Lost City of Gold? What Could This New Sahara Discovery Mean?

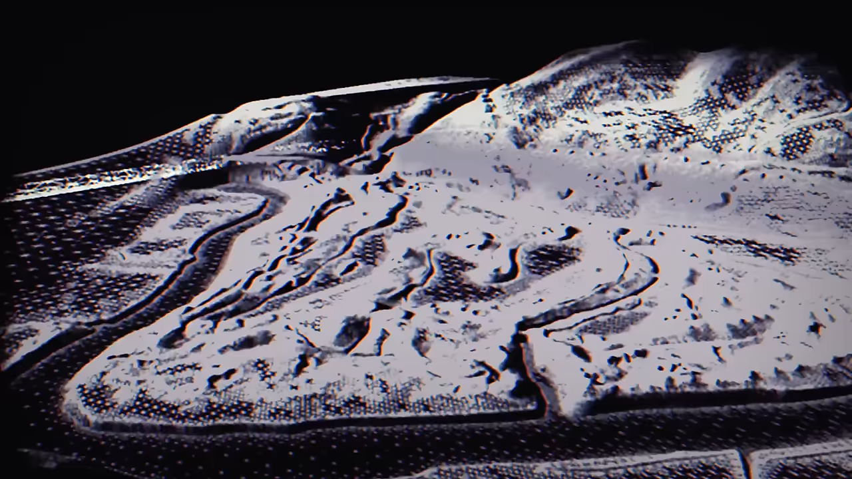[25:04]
In 2019, an American team of scientists performed the first ever LIDAR scan of the site. This type of radar uses laser wave pulses to scan under the surface of the Earth.